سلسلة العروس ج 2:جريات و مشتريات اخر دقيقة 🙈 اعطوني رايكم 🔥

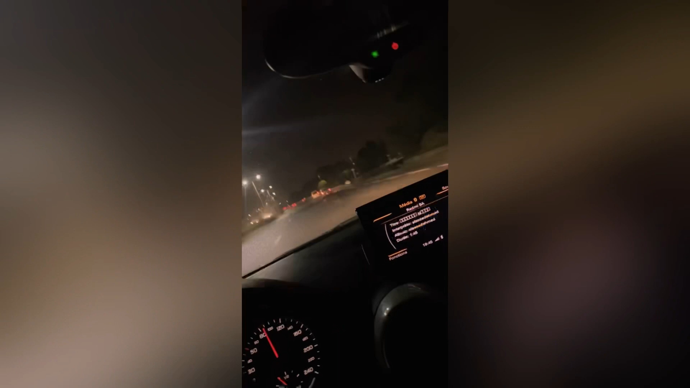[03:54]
نتلاقاو غير في الطوموبيل هنايا كنت موليه للدار في الليل كاع نجرنو.